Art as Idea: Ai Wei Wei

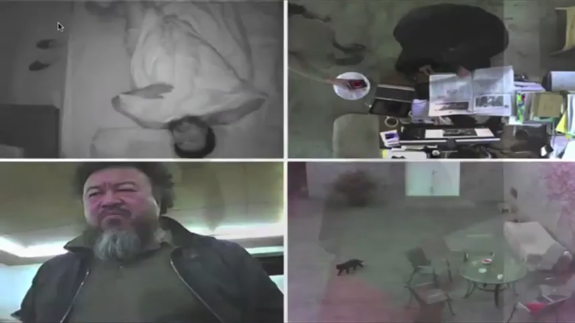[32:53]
he set up Weiwei Cam broadcasting a live feed inviting his followers to view him at work and going about his business mimicking the intrusion of Chinese officials into his private life but here the viewers are watching him at his invitation authorities quickly shut it down within two days but it remains a testament to his persistent wit and unwavering commitment to holding his government